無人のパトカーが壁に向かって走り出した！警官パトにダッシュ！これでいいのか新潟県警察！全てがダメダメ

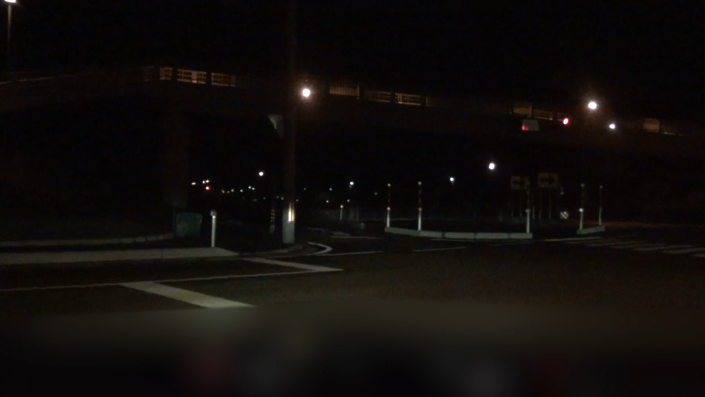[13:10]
一応ケーラーすんだねちゃんとね。あれ？そうか、さっきからなんか違和感あるなと思ったら信号が縦なんだこっち。雪だからか。ああなるほどね、合ってるよね。雪が積もるからね、再生回だってこっちの。そう、なんかさっきから違和感あるなと思ってたんだよね。